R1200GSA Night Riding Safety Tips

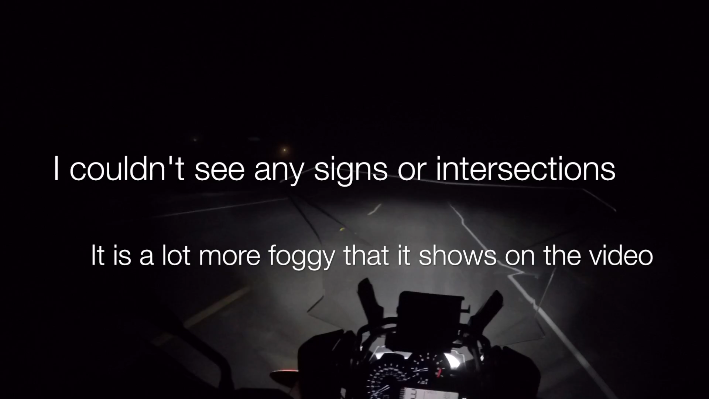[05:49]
And that gave me more time to react to turn over here. So again, that was just a perfect example why you need to kind of ride a little bit slower than you would normally.
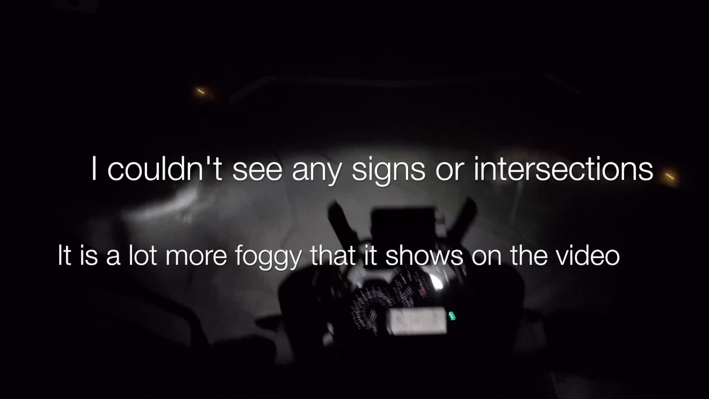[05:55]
Just change, adapt your riding to the situation that you're in. But anyways, high vis clothing is very controversial. People, there's been a study that said it doesn't help. Other studies said, yeah, it does. In my opinion, even if it doesn't help, it's not gonna hurt you anything. So just wear it. Nowadays, a lot of motorcycle jackets and motorcycle clothing come with a reflective stuff built into it.